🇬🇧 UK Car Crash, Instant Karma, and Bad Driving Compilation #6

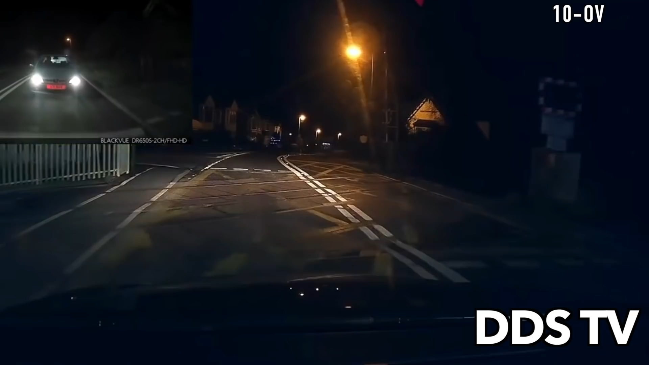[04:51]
The small car driver dangerously overtook nearly causing an accident.
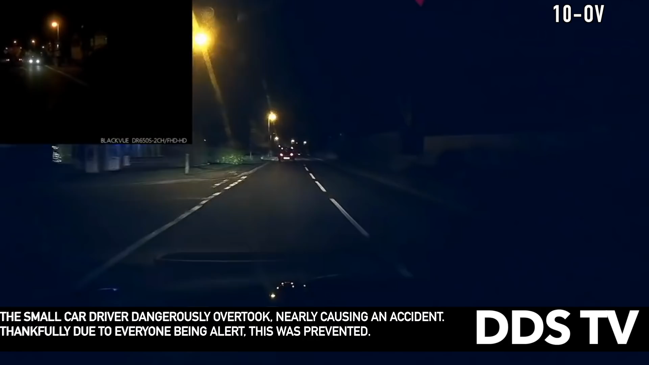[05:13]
Thankfully, due to everyone being alert, this was prevented.